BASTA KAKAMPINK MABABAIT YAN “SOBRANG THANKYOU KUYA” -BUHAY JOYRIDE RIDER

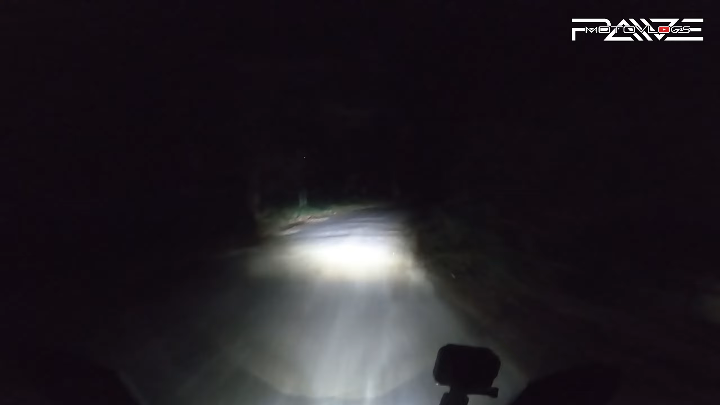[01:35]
Tay Rizal to Santa Mesa. Medyo malayo na yung pickup na ito, pero all goods. So, tara, punta na natin ito. Ngayon lang nakapunta sa part na to. Dilim mo. Ang yan. Sabi po ako. Dilim po. Tragis.